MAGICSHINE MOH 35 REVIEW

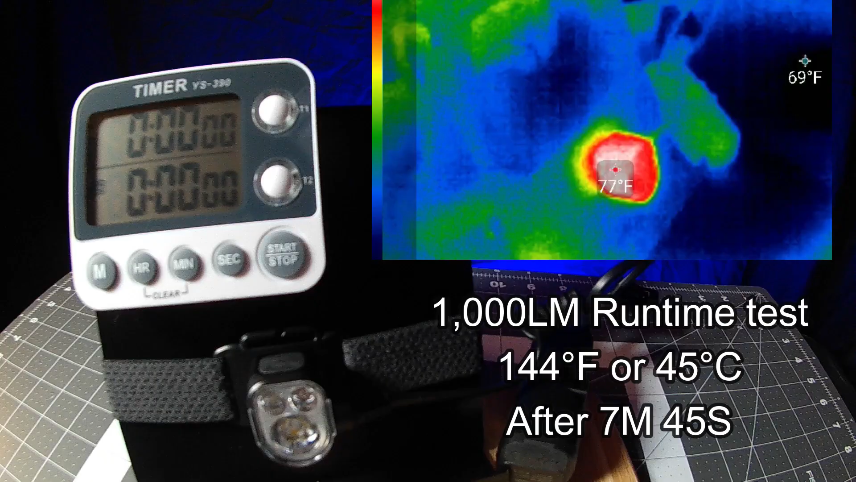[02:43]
On screen: spot 77°F
1000 lumen runtime test the mo35 got up to 144 degrees fahrenheit or 45 degrees celsius after just seven minutes and
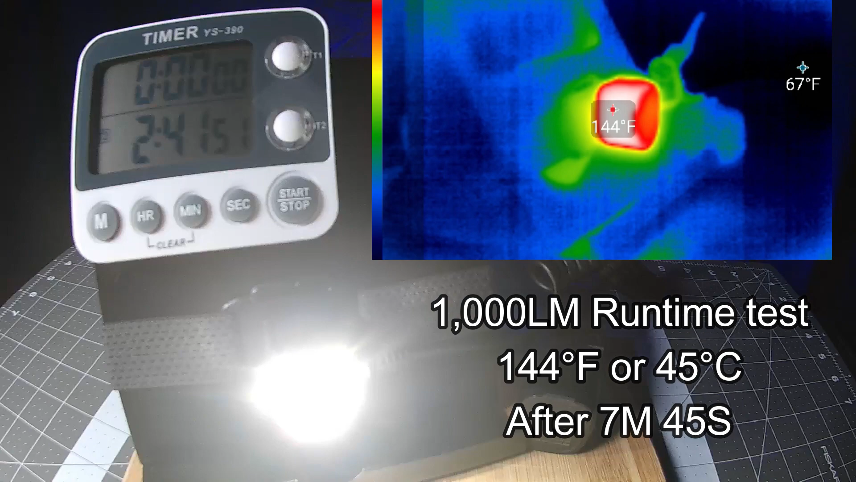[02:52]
45 seconds of use which is pretty darn hot fortunately